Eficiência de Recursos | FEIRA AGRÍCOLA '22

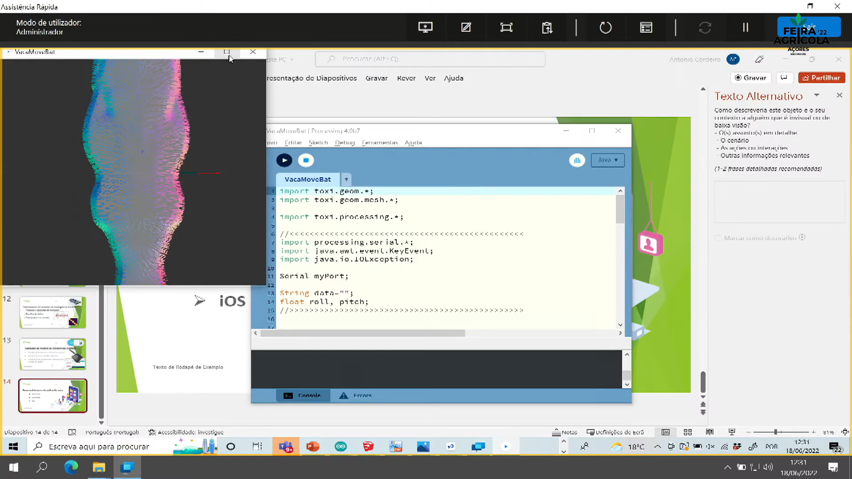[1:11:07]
Ele tem aqui algum atraso, porque isso está aqui em retransmissão. Portanto, permite ter aqui.
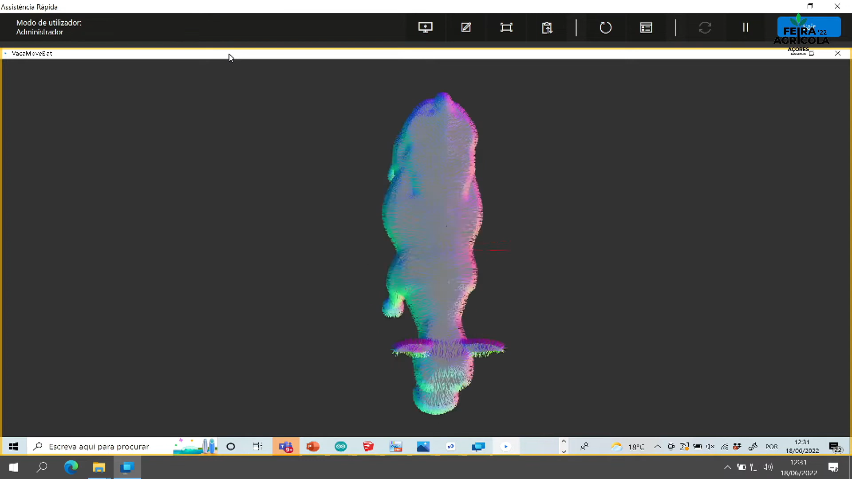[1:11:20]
Nesse momento, ele está só transmitindo os dados brutos do sensor e nem sequer são os dados todos.
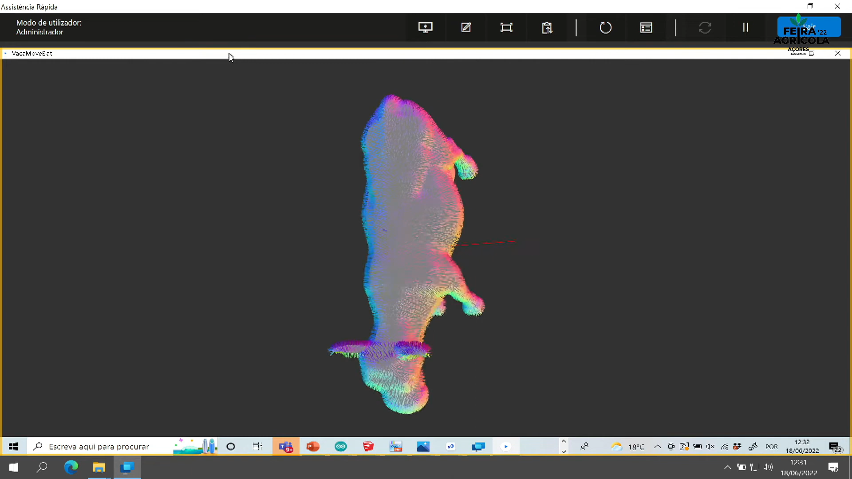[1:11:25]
Mas, portanto, ele permite identificar aqui os movimentos, virar para um lado, virar para o outro, levantar a cabeça, baixar.
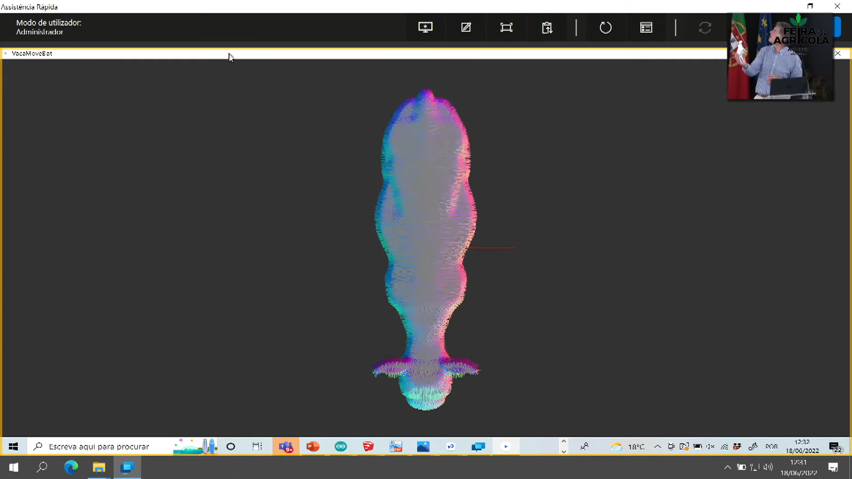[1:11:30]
Portanto, esses movimentos estão todos transmitidos.
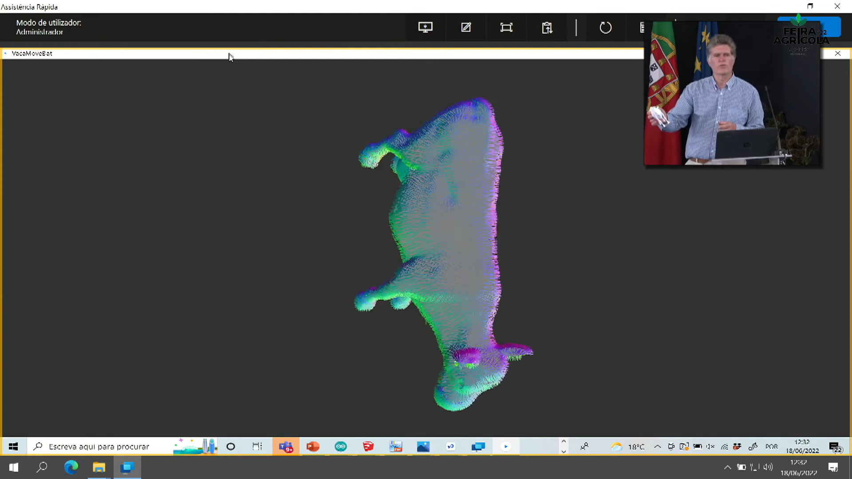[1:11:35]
Portanto, eu posso estar com essa vaca a 10 km.